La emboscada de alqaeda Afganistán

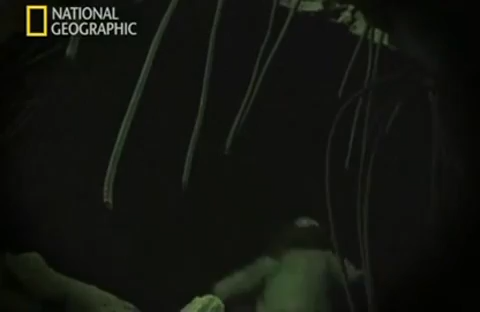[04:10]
La roca enmascara el calor de los cuerpos, por lo que los infrarrojos no pueden detectarlo.
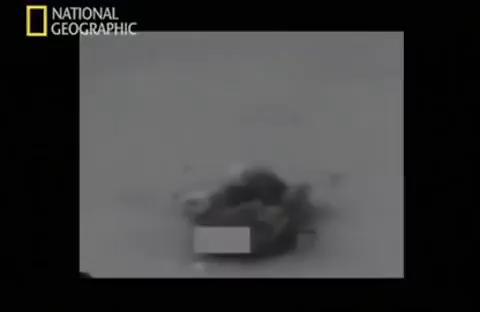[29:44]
En su segundo intento, el piloto lanza otra entre dos posiciones de Al Qaeda.